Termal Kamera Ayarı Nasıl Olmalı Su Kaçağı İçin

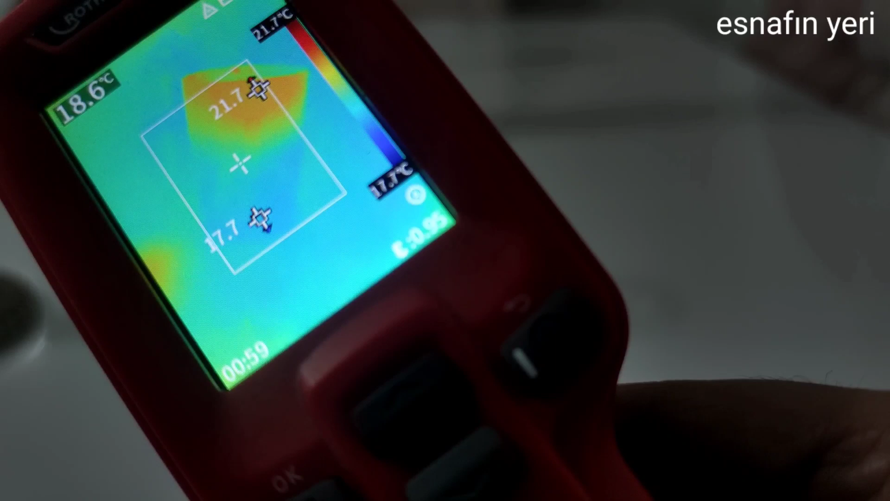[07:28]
On screen: spot 18.6°C
Mümkün mertebe yanıtlamaya çalışacağım. Dediğim gibi sıcakla soğuk su arasındaki fark buradan da görüyorsunuz bakın elim üsttekini tuttum. Bakın tekrar bakıyoruz. Üst taraf sıcak alt taraf soğuk en güzel örnek. Hatta duvarlarda tuttuğunuz zaman pembeye doğru dönebilir yani soğuk olan yerlerde.
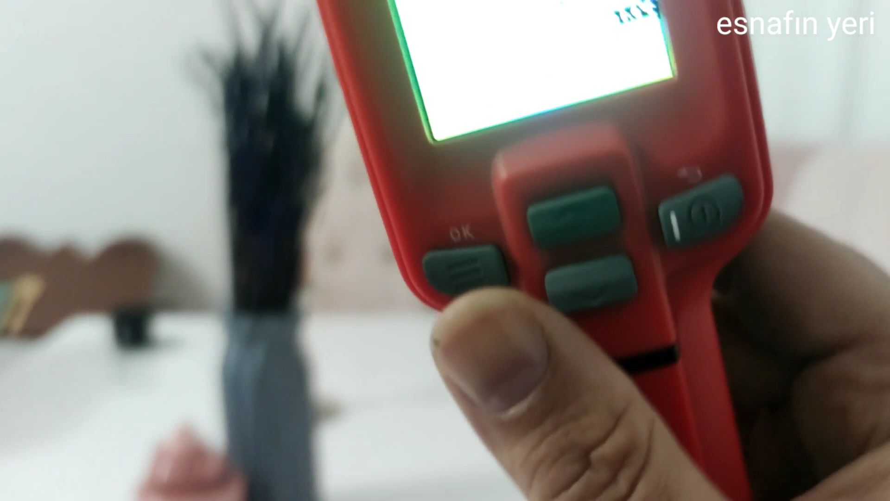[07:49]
Şimdi telefondan da
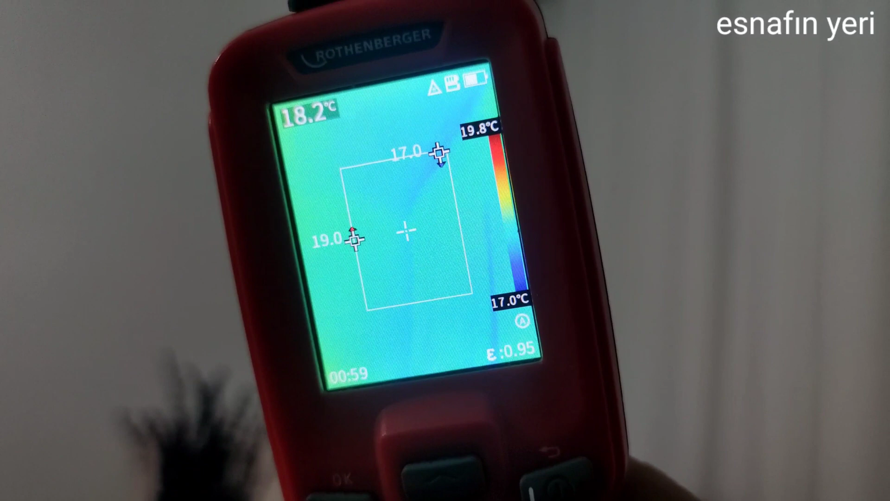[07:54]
On screen: spot 18.2°C, scale top 19.8°C, scale bottom 17.0°C
çektiğim için yani termal kameradaki görüntüyle telefondaki o kadar birebir olmuyor.
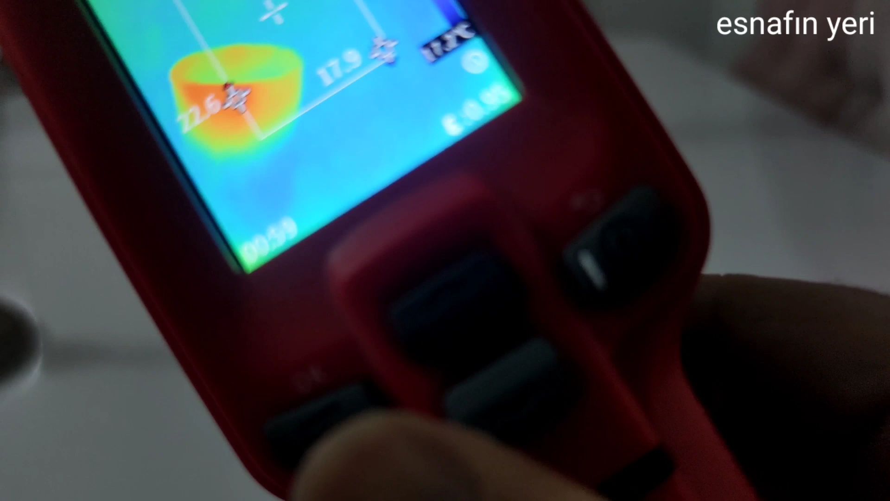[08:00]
Daha çok bu palette pembemsi mavimsi bir ton alır. Lavabanın altında atıyorum sıcak su soğuk su borusu var. İkisini de tuttuğunuzda ikisini de açtınız. Üst taraf sıcak alt taraf soğuk mesela diyelim. Yan yana biri mavi biri sıcak olmak üzere. Biri mavi renkte biri turuncu tonda. Bunu rahatlıkla görebilirsiniz derin değilse. Oradan yola çıkarak kaçağı bulmanız daha kolay olur.
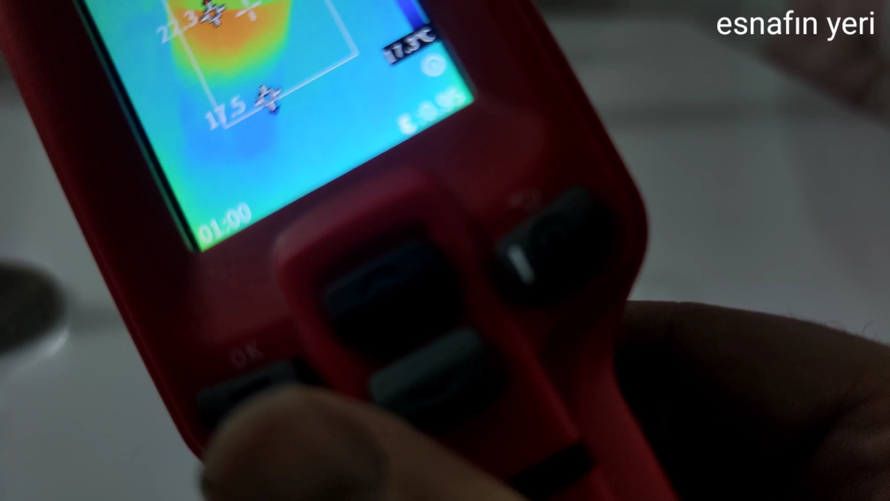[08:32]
Ve boruları da hiç olmazsa gördüğünüz zaman hiç olmazsa borunun üzerinden hattı dinleyerekten kaçağı daha kolay adapte olup daha kolay bulabilirsiniz.